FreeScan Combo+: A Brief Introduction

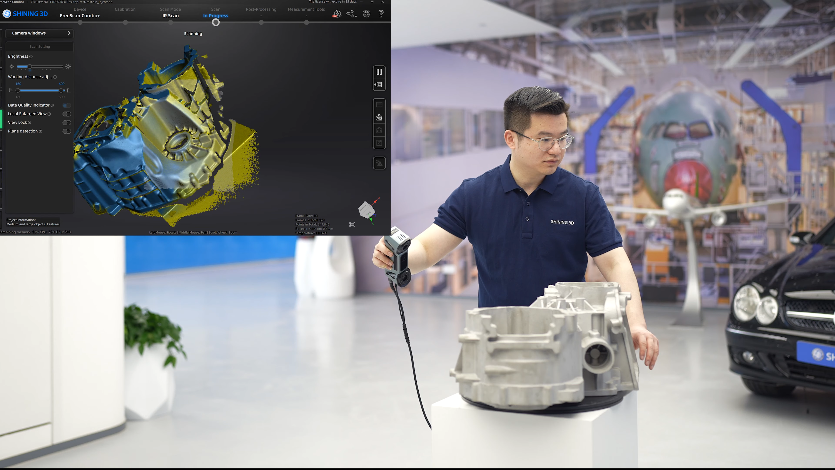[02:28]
Combo Plus is still equipped with an infrared projector and supports unmarked scanning in infrared mode, opening up more scanning possibilities.